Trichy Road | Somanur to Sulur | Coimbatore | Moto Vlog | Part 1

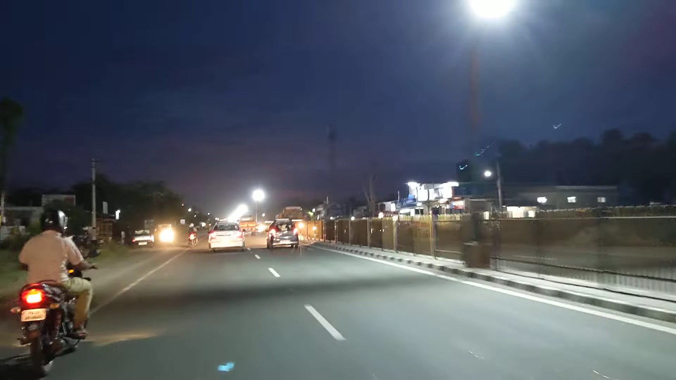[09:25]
இது அதுதாங்க ஃபேமஸே, சூலூர்னாலே ஆர் ஃபோர்ஸ் தான், ஆர் பேஸ் தான். அதுக்காக தான் இந்த ஊரே ஃபேமஸ் ஆச்சு. கங்கையம் பழையமாம்மா இந்த ஊருக்கு பேர்.
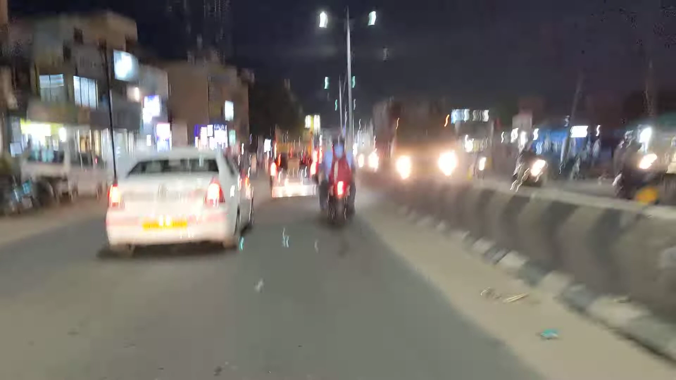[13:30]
சிக்னல் கிரீனில் தான் இருக்குது, நம்ம போயிடலாம்.